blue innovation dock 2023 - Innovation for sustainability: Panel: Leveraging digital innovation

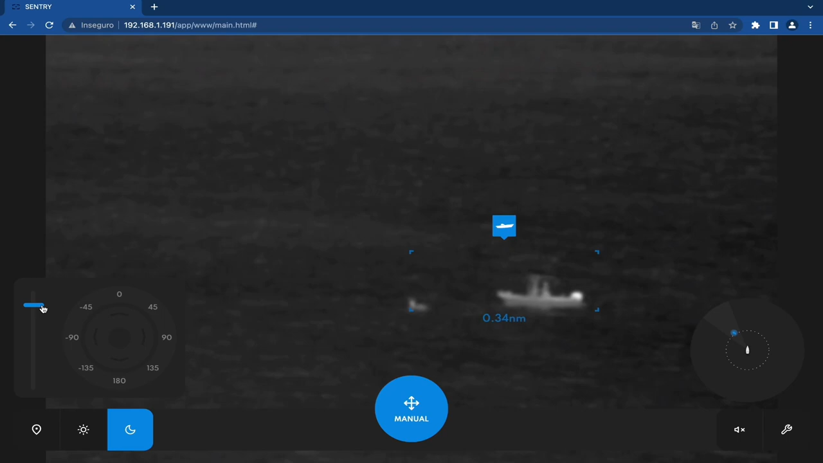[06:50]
So of course, primarily used as a collision avoidance system, you can set alarms and ranges and, uh, and, and yeah, that's what we do. We also have a booth here in hall 10 and I invite you to have a look at the systems afterwards because they are fairly small and the feedback, the first feedback of customers are, oh, it's that small.